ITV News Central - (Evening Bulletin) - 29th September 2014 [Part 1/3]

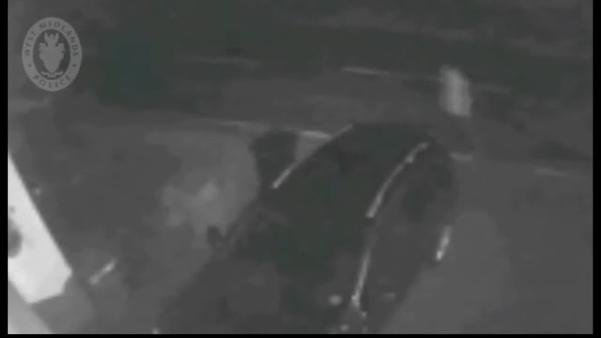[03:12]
He's white, stocky, in his early 40s. And he was wearing a dark, sleeveless bomber jacket over a checked shirt and dark trousers. He said he was from Bartley Green, which is nearby.